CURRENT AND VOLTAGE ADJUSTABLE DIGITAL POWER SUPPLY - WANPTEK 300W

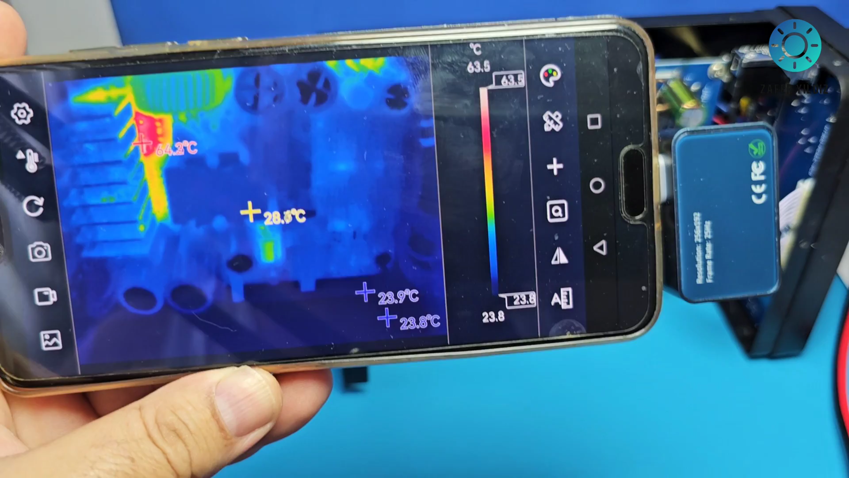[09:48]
On screen: max 64.2°C, scale top 63.5°C, scale bottom 23.8°C
Özellikle mosfetlerin zaten devrede soğutucuların olduğu noktaların fazla ısındığını görebiliyorsunuz arkadaşlar.
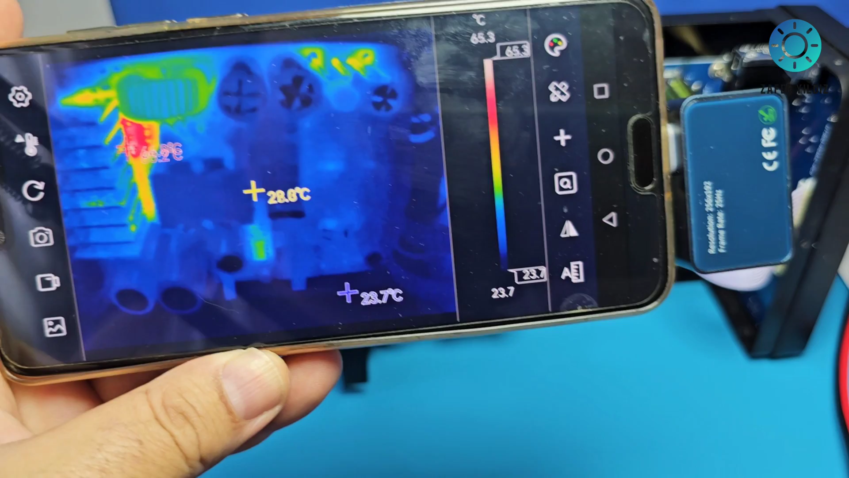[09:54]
On screen: scale top 65.3°C, scale bottom 23.7°C
Mosfetlerin bulunduğu noktaların şu an 66 dereceye ulaştığını görüyoruz.
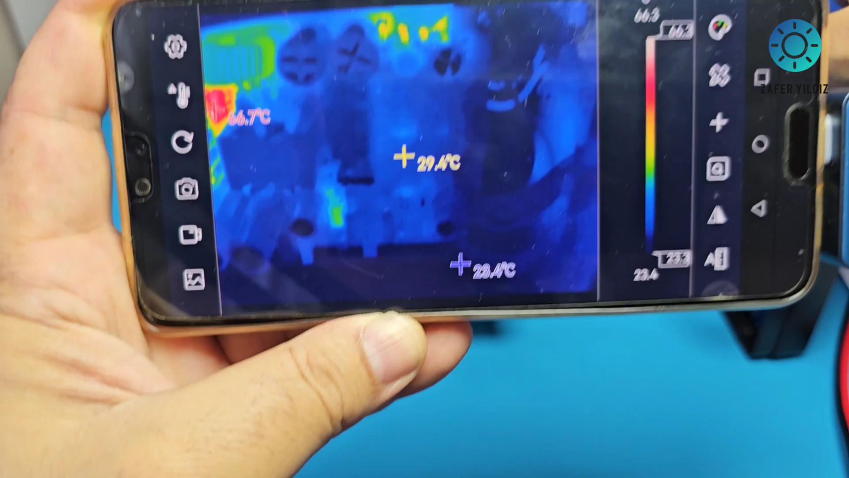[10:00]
On screen: max 66.7°C
Bakın şuradaki şont direncimiz oldukça ısınıyor. Çünkü bunun üzerinden şu an akım çekiliyor 10 amper.
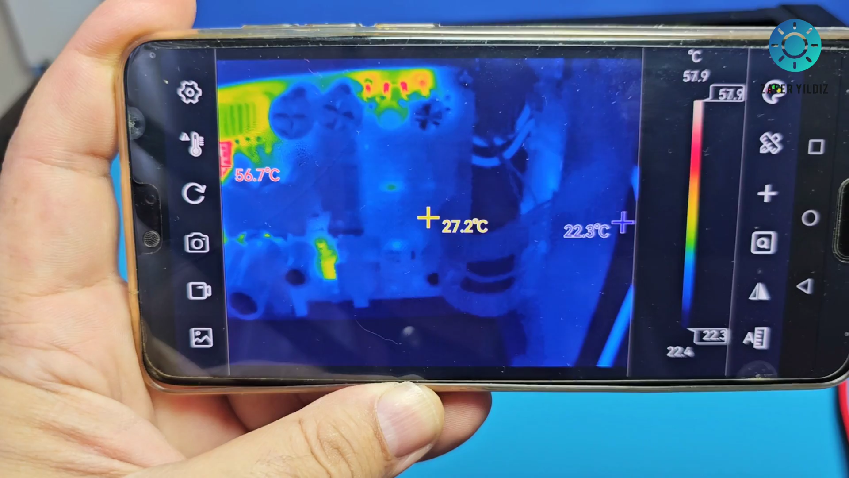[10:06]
On screen: spot 27.2°C, scale top 57.9°C
Bu şekilde ısınan devre elemanlarımızı da görebiliyoruz.
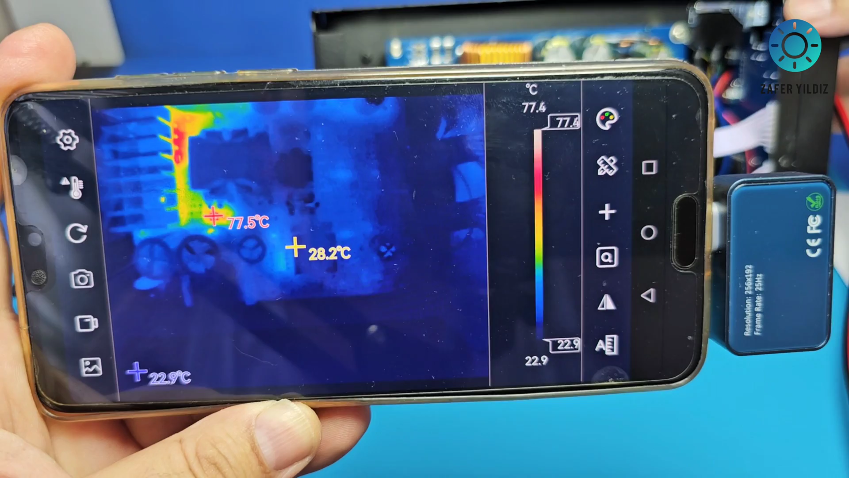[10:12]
On screen: spot 28.2°C, min 22.9°C, scale bottom 22.9°C
Bakın şu an cihaz çıkışı tamamen kısa devre pozisyonunda.
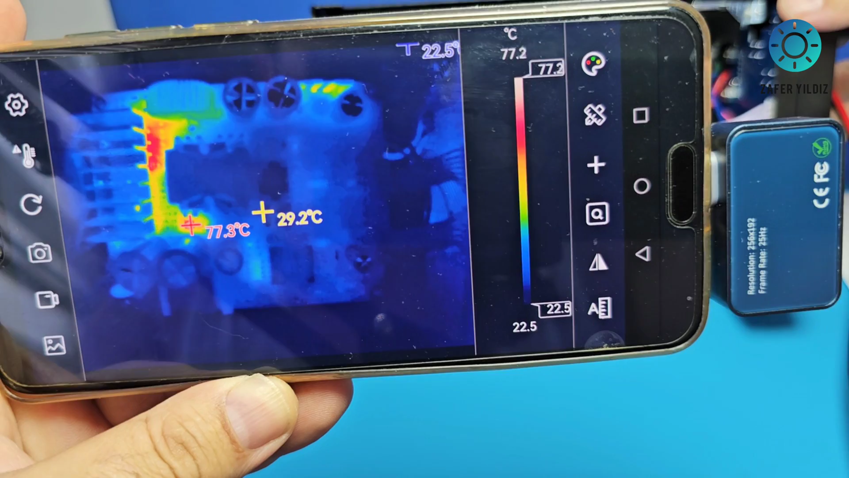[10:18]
On screen: scale bottom 22.5°C
Cihazın anakartındaki ısıl dağılımı da bu şekilde gözüküyor arkadaşlar.
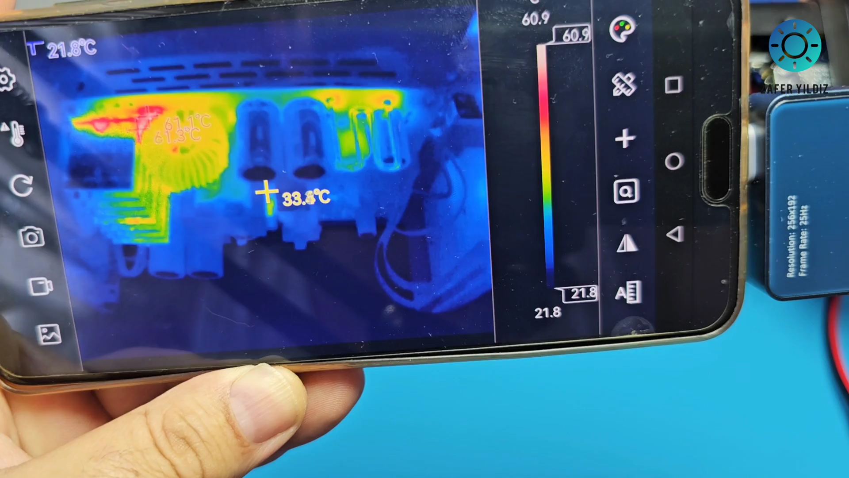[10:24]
Farklı noktalardan farklı değerler okuyabiliyoruz termal kamera üzerinden. Gerçekten güzel tasarlanmış bir karta sahip.
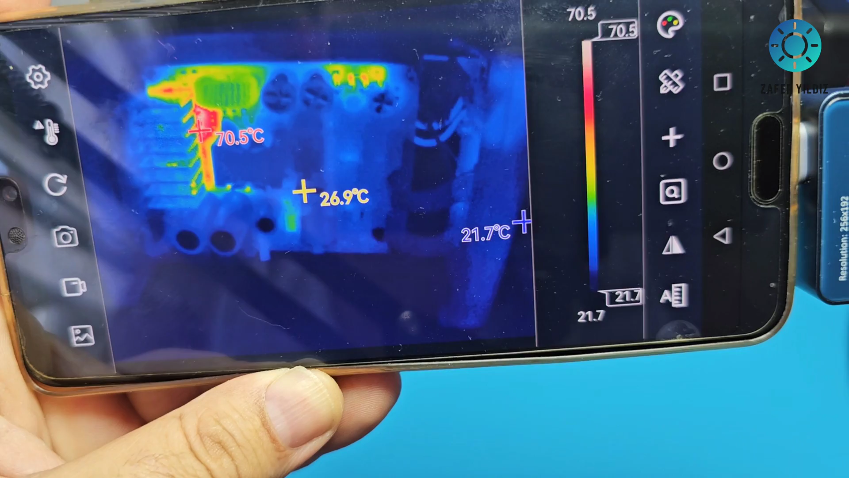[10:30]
On screen: max 70.5°C
Dediğim gibi genelde firmalar bu tasarımı bu test edilmiş tasarımı kullanıyorlar. Bu sayede problemsiz güç kaynakları üretebiliyorlar.